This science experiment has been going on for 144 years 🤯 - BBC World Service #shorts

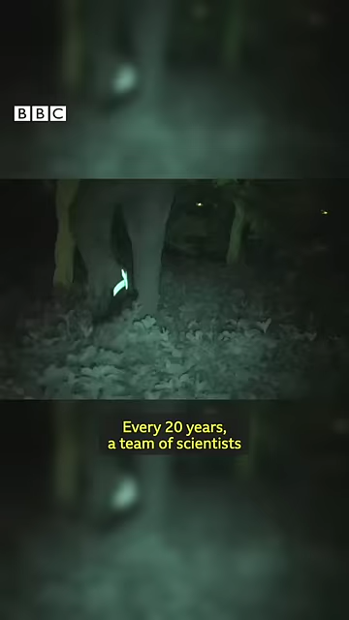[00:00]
Every 20 years a team of scientists at Michigan State University go out in the dead of night,
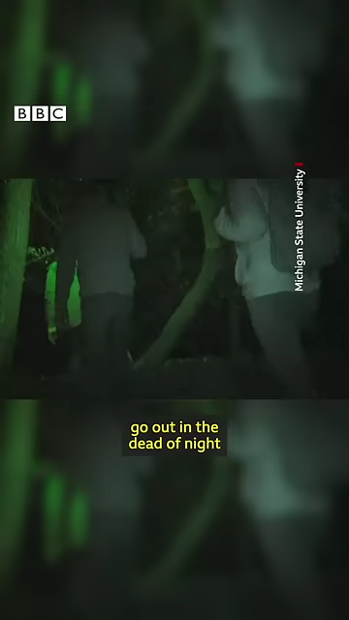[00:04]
follow an ancient treasure map, dig a hole and pull out a bottle of seeds.